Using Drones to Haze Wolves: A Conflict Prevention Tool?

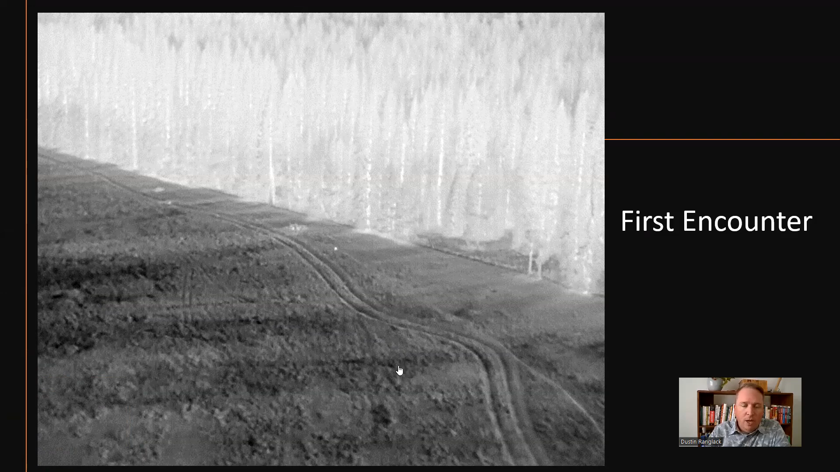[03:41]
So you can see the wolf is right here in the center of the screen and what we're really hoping for if this is going to be an effective hazing tool we want a strong negative response.
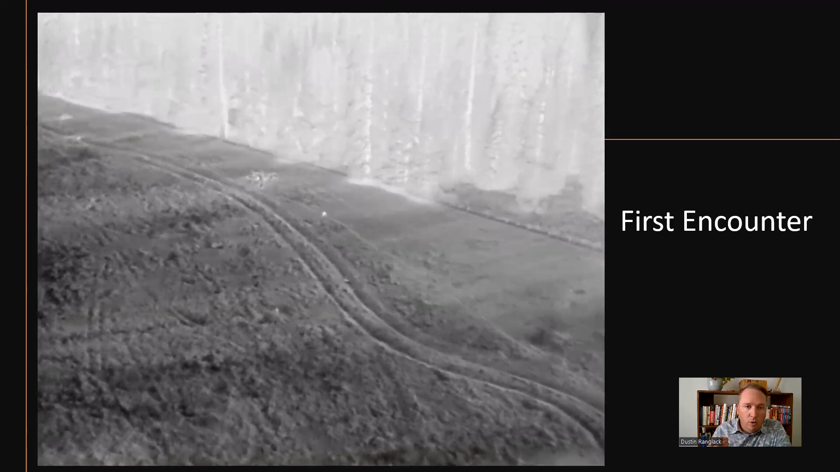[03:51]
At this point we're flying just the drone so the only noise that it's hearing is from the rotors. There's no speaker, there's no lights, there's nothing else.
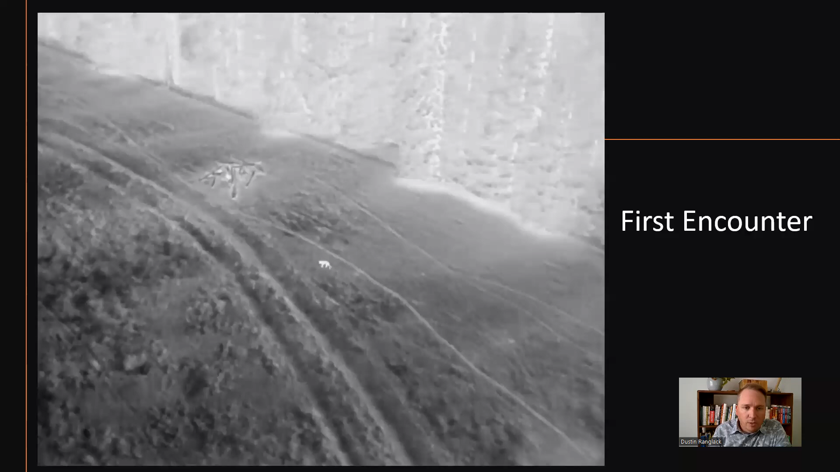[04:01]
The wolf at this point has definitely noticed our drone. So I just want you to kind of pay attention to its behavior here and see if we're getting that sort of strong negative response that we're hoping for.
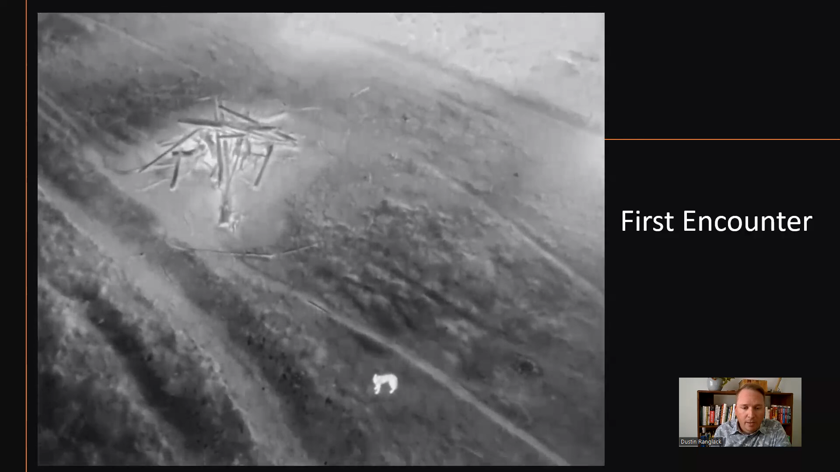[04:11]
Well, what's that? Right, very interested in this drone
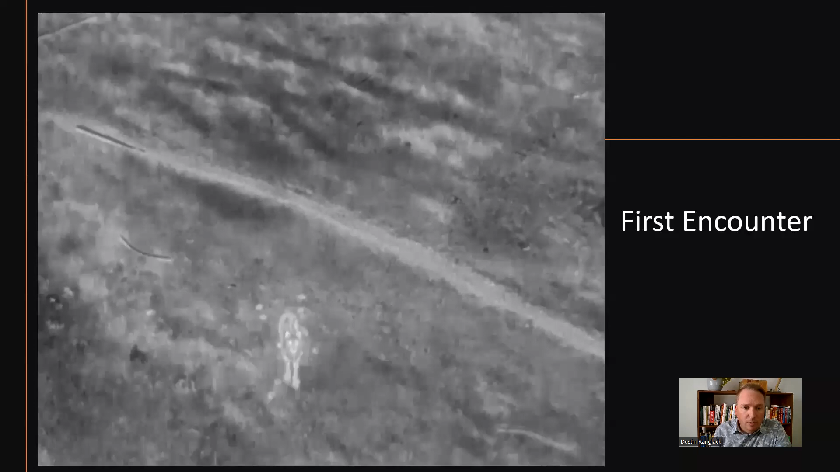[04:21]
but he's interested in it as a toy, right? He wants to play. This is not something that is scary to him at all. He's wanting to know if he can eat it, right? What is this new toy that you've brought me? So definitely not that strong negative response that we were hoping for, but we are seeing
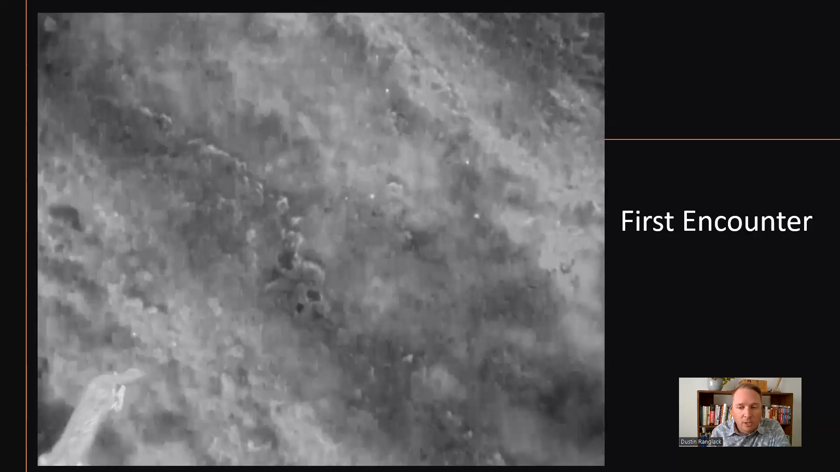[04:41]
so we're immediately starting to think about what else we can do and maybe we need to add in particularly what we thought was a speaker.
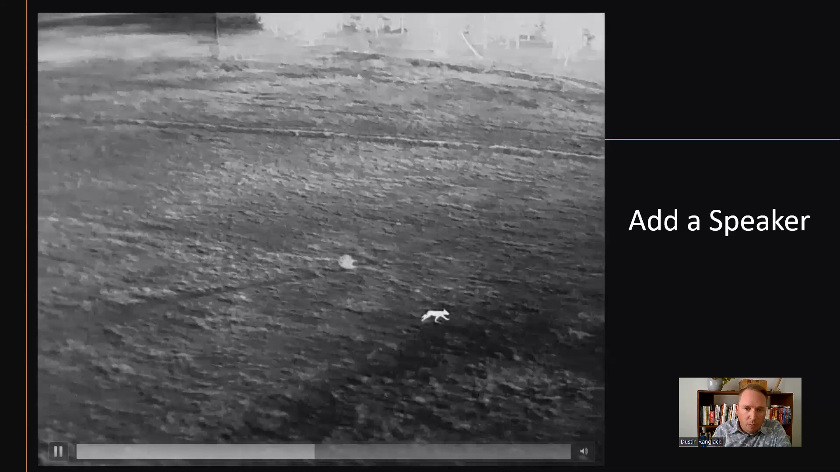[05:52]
They bother me. They're pushing me out. They're not letting me do what I want to do. I got to get out of here. Right. They already have that negative fear response because of all the other on the ground hazing techniques that have been taking place in this area. So once it had that human voice, it knew that it needed to get out of dodge. And so we were able to show like, yeah, this this works. Right.
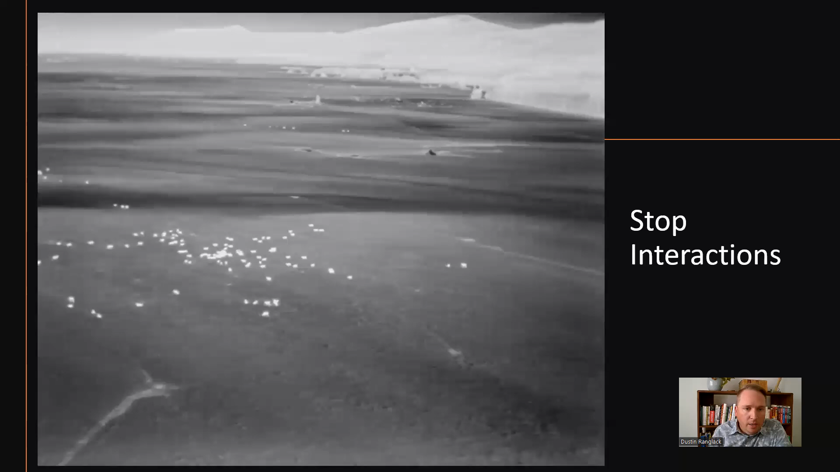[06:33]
But how is this going to work when the wolves are actually in and among the cows? Right. So that's our kind of our next question. Can we stop an interaction? And here we have multiple wolves in with the cows.
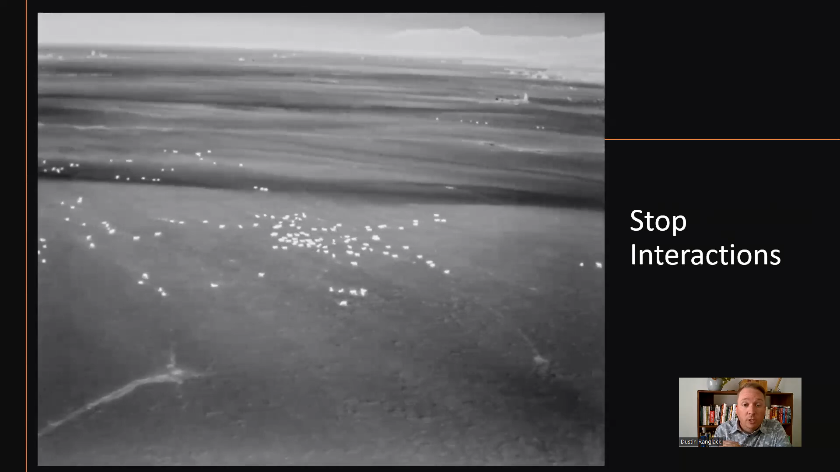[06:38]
And often when you're doing these flights, you're paying attention to the cows because the cows are going to really show you if something's wrong. You can see that all of a sudden they're running, they're moving.
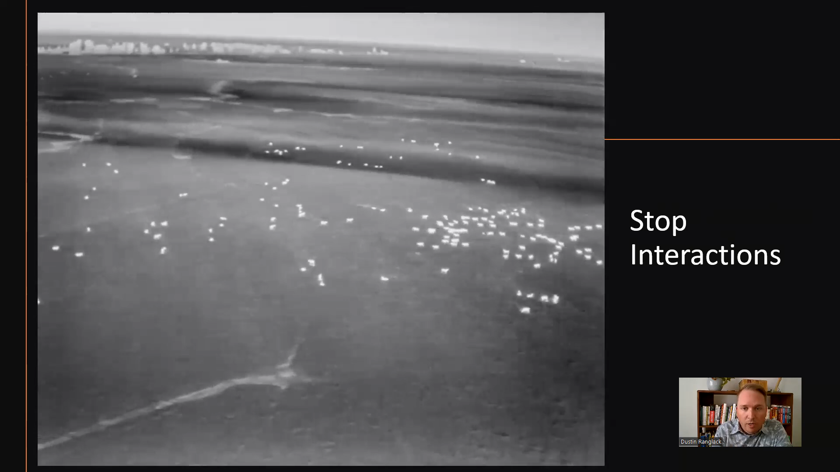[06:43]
And we have multiple wolves in here. There's one wolf right here. Sorry, it's kind of moving around. So it's hard. We got a wolf here.
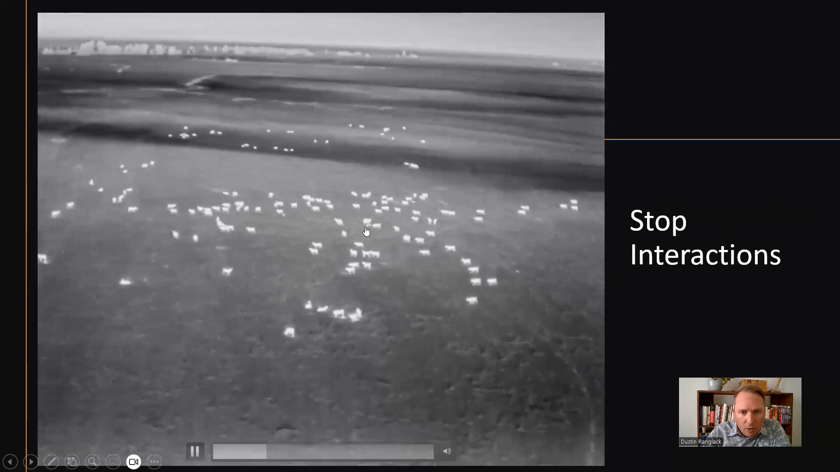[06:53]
We got a wolf here. But we're going to come in with the drone again, use the speaker. And I kind of wish that we had audio so you knew exactly when the speaker is used.
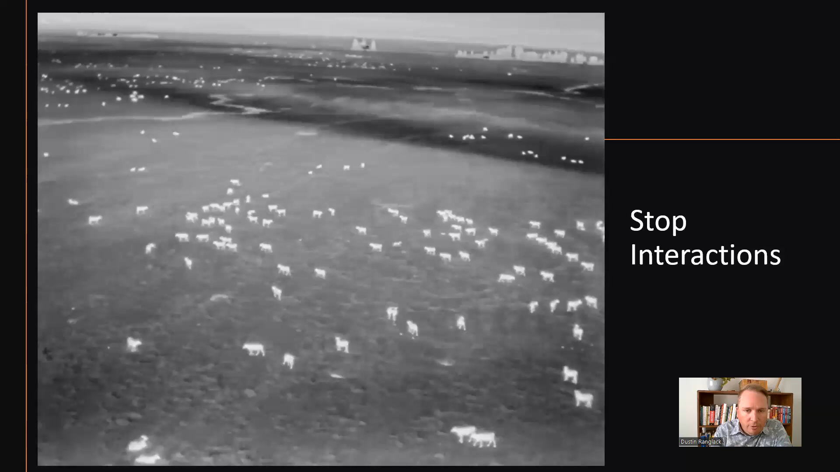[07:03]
But we've used the speaker and these wolves are already starting to be like, oh, we're caught. We're busted. Time to call off this hunt. Let's get out of here. Time to go.
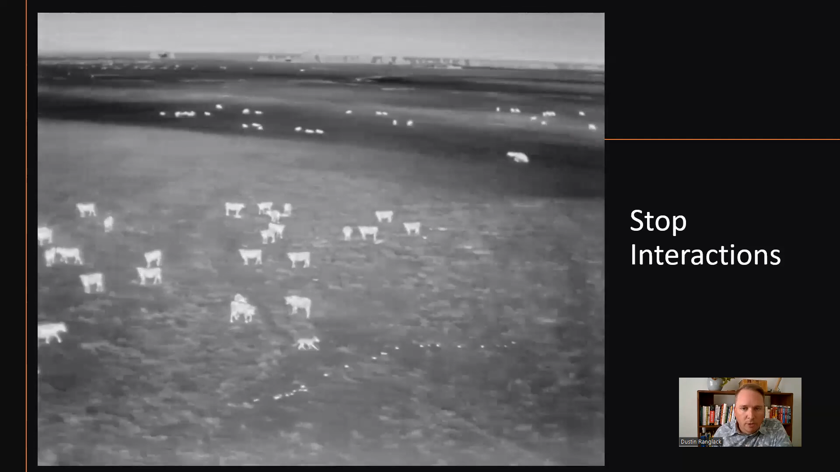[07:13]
The humans are coming. They're going to be responding on the ground. It's time for us to leave. At one point in this video, as this wolf is leaving, you're going to see it kind of turn and look back thinking, oh, maybe I should go back there.
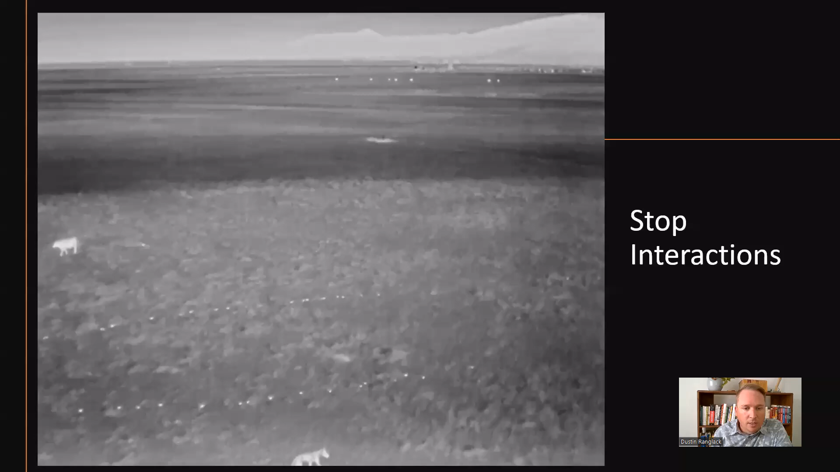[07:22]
You know, those cows do look pretty tasty. I'm going to use that speaker again, yell at it again, and you're going to see the wolf pick up the pace and go.
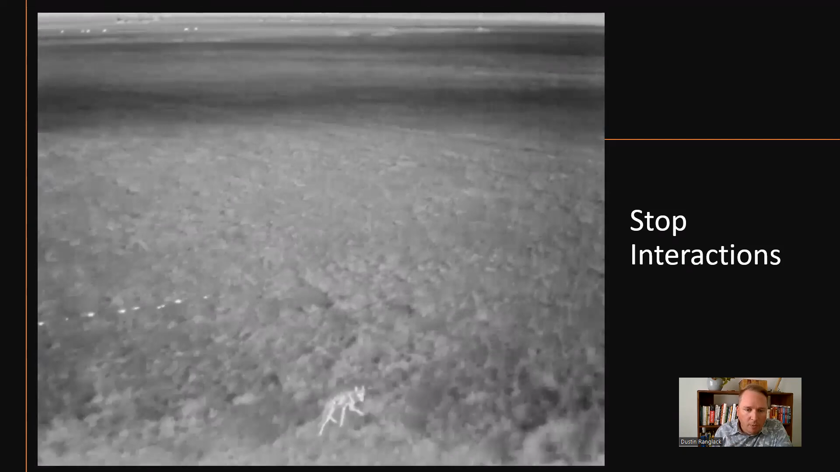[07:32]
Yep. Right there. So he's recognized, okay, I'm busted.
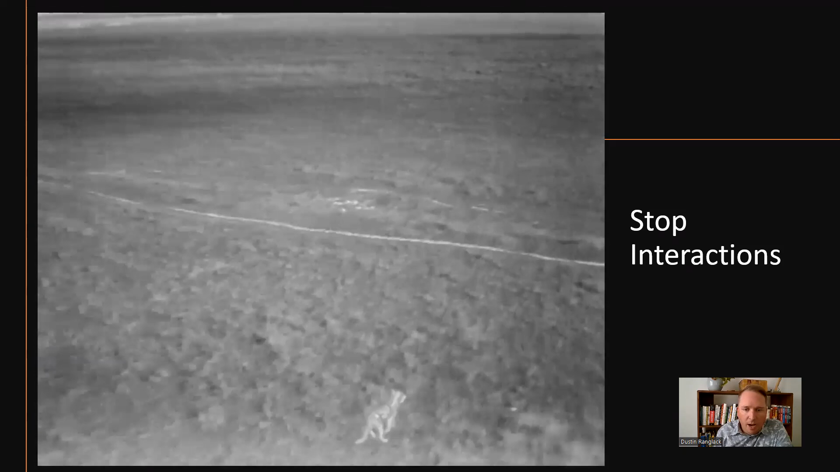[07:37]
I'm caught. And now this drone is acting as a really effective phasing tool.
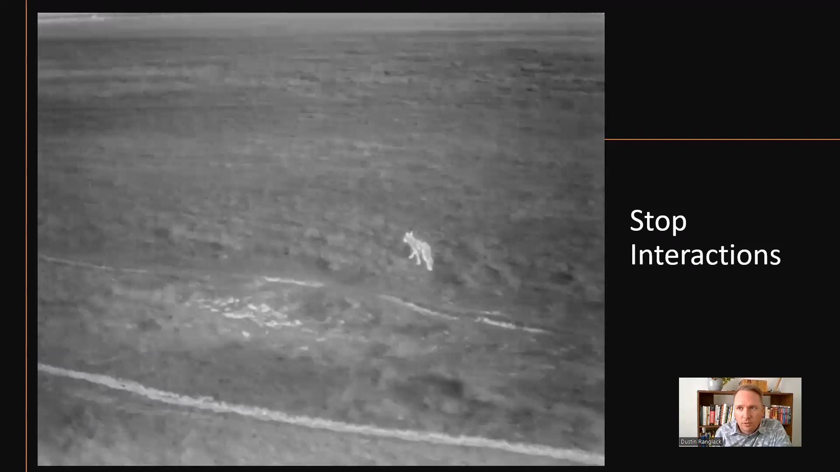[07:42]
All right. Finally, stopping an attack.